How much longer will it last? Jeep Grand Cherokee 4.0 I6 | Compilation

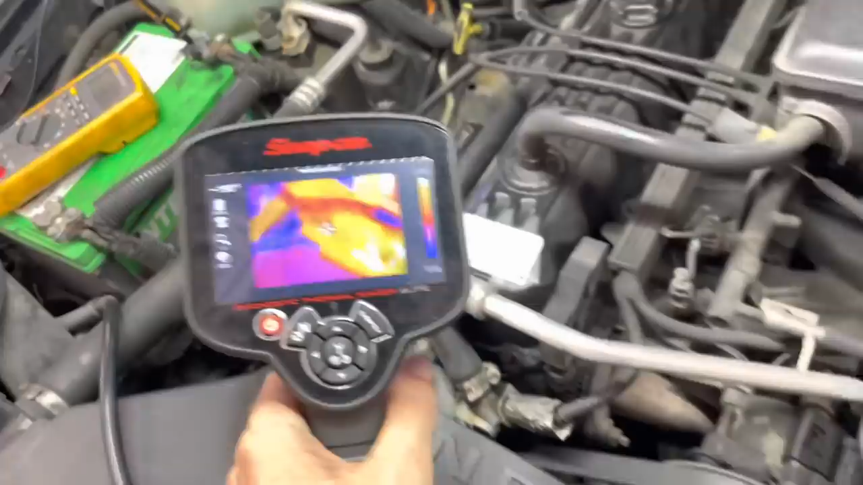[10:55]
which tells me the water pump is pumping so i have to wonder if we're actually running hot or not that's 203 degrees and then the lower hose
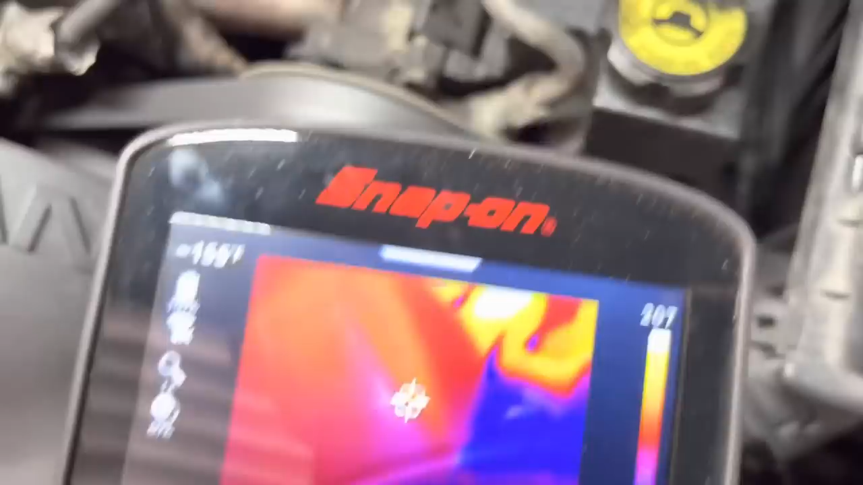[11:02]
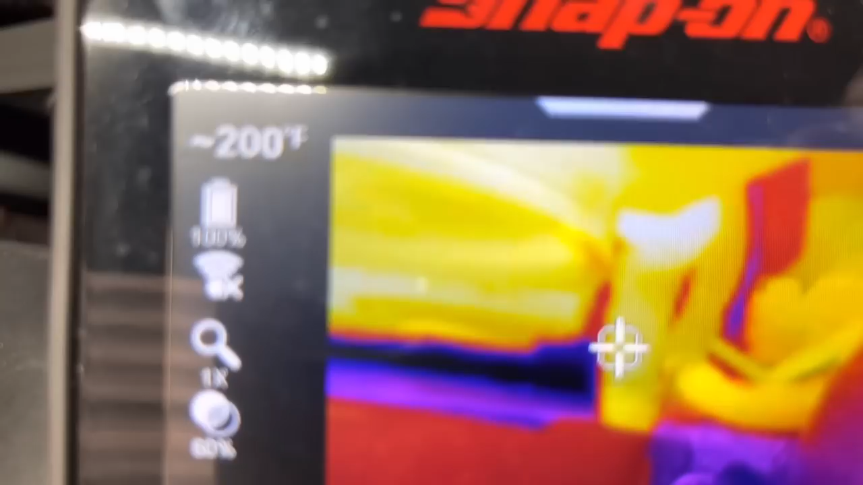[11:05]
it's also about 200. i think we should see a better temperature differential than that
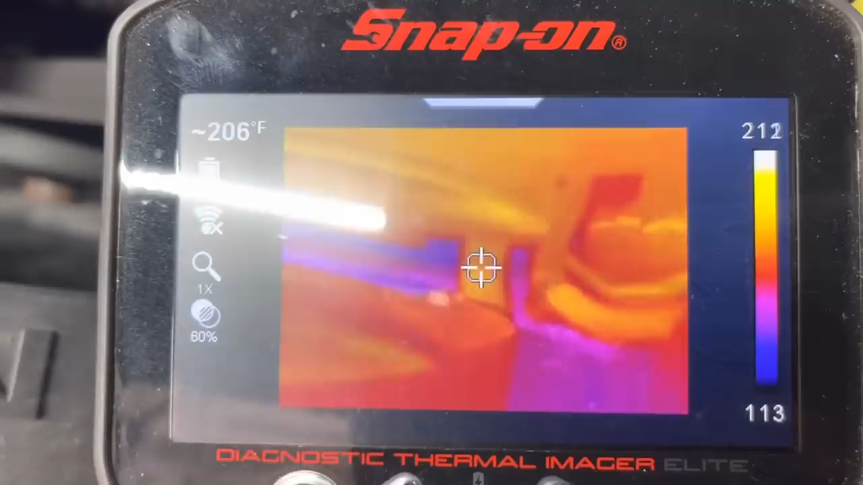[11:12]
On screen: spot 206°F
yeah 204 205 and again yeah